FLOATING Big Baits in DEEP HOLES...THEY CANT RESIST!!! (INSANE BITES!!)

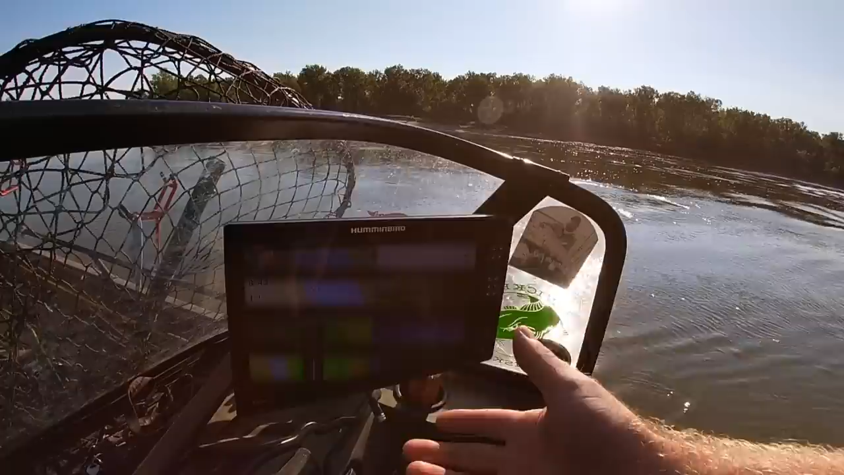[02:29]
13 feet right here, and we got a big deep hole. Scott, what's the deepest he got right there? Like 19, 22?
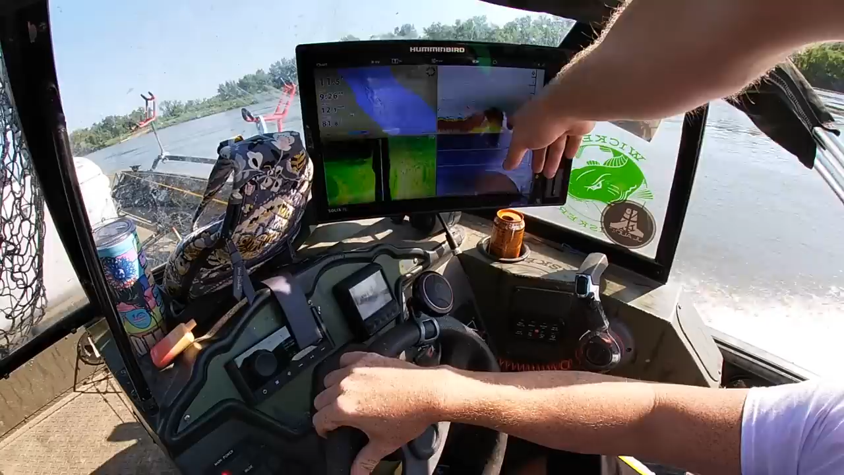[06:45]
Right on that little hump. He was sitting right in that. So that's kind of cool. Different structure. Go back up. Load her again.